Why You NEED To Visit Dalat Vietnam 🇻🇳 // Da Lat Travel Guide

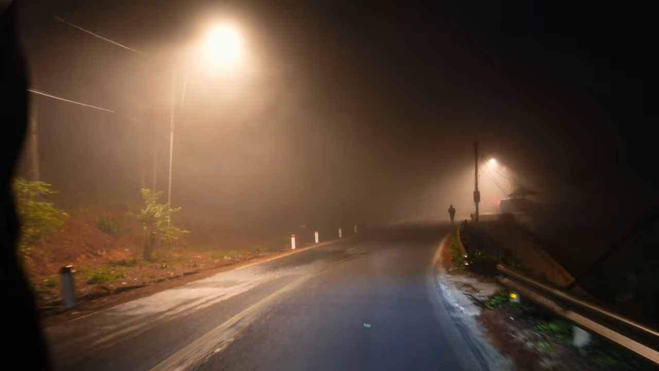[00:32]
Before the break of dawn, we were out the door, bracing against the cold air on our motorbike, and witnessed one of the best sunrise experiences of our lives.
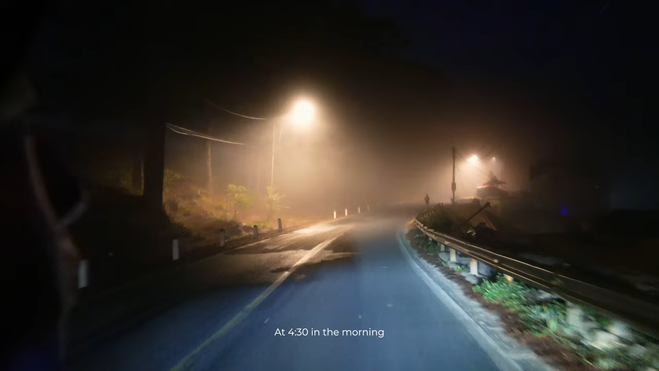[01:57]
We were driving in the dark and in the fog, which is a little bit sketchy and actually really cold.